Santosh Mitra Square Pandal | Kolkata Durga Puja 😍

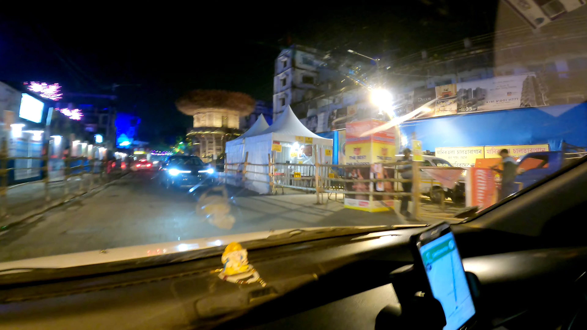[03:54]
এখন যেটা ক্রস করছি, এই পূজা প্যান্ডেলটার নাম হচ্ছে মানিকতলা চালতা বাগান লোহাপত্তি দুর্গা পূজা।